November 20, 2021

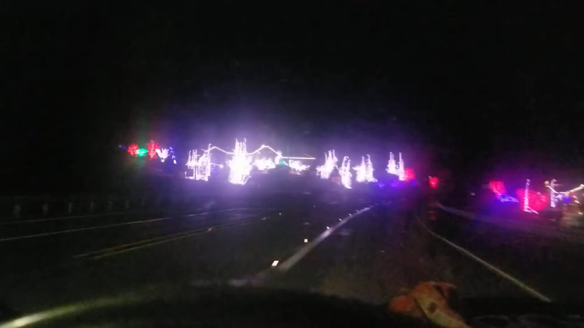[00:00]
I better steer. Better steer. Whoa! It's so much brighter on the camera.